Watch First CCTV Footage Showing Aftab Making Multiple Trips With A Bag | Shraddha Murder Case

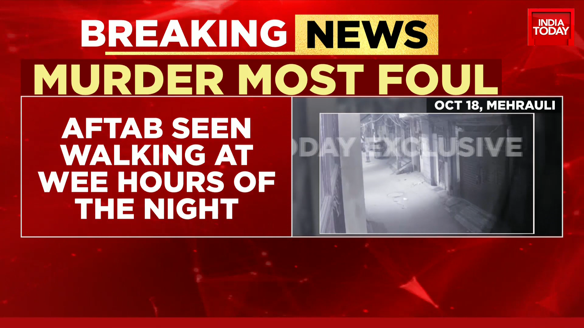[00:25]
It is 4 o'clock 4am essentially.
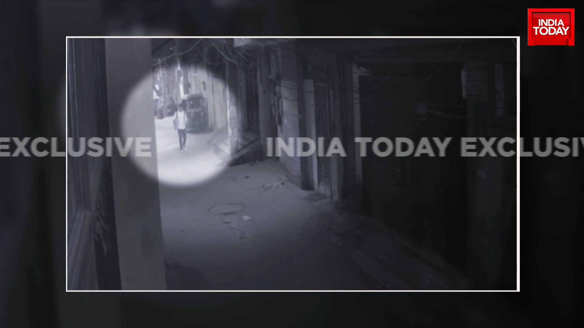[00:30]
Delhi police officers have revealed to India Today Ajitak that Aftab used to carry a backpack to dispose body parts. CCTV essentially matches the description.
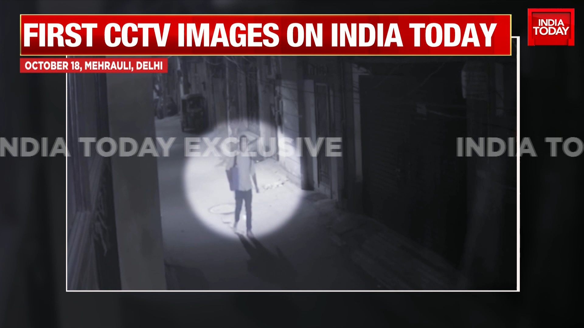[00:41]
Shreya Chatterjee getting us that big exclusive story. She is joining us from Aftab's residence. Shreya you have accessed this exclusively for our viewers.
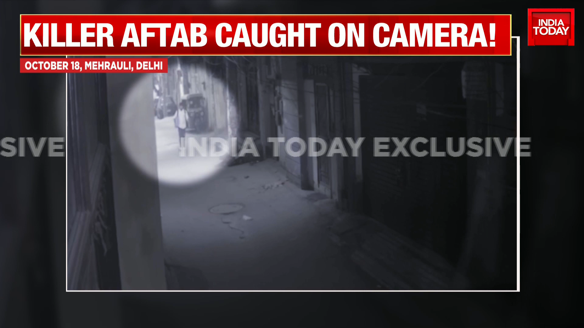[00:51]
This is at 4 o'clock in the VRs of the morning. What business does this man have to roam around at 4 o'clock in the morning?
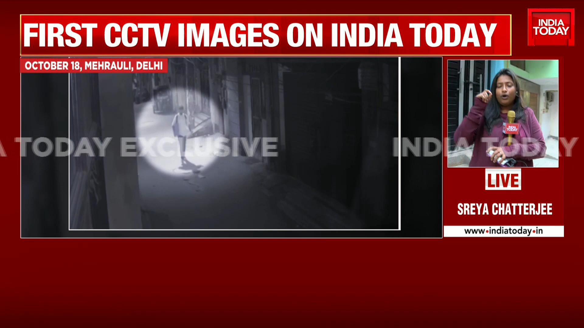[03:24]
So if you see the video the body language also of Aftab it clearly says you know he is so sure about the way he is doing this crime the way he is disposing of the body parts.